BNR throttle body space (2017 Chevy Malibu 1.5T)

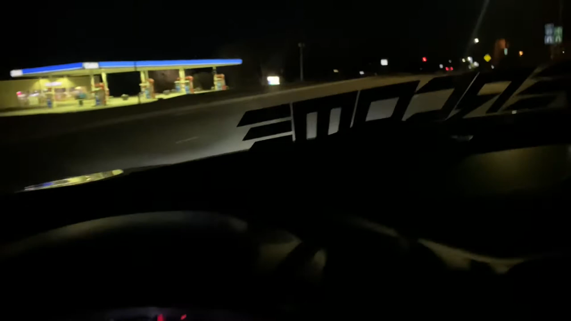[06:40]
These headlights suck. Like, I'll probably use this clip. For another video dealing with the before and after LED stock headlights versus the aftermarket ones. But, like, this is... Y'all couldn't even tell the difference, but... This is high beams on. So, I don't know. I wish there was... They have adjustment, but I adjusted them completely max.